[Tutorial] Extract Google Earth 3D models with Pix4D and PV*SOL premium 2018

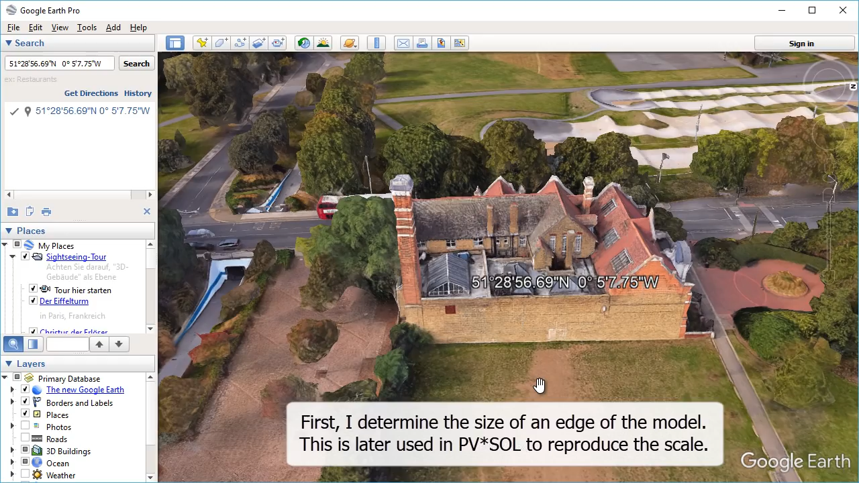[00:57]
This is later used in PVSOL to reproduce the scale.
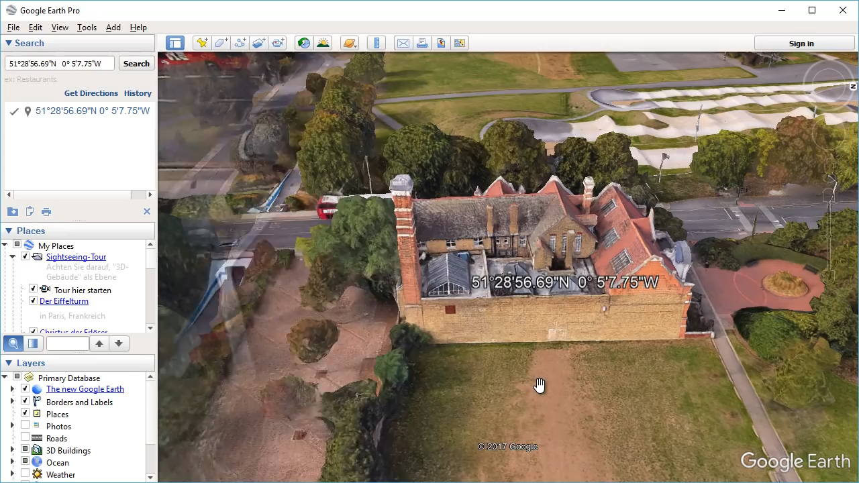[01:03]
To do this I use the ruler function of Google Earth and draw a 3D path to an edge that is well visible.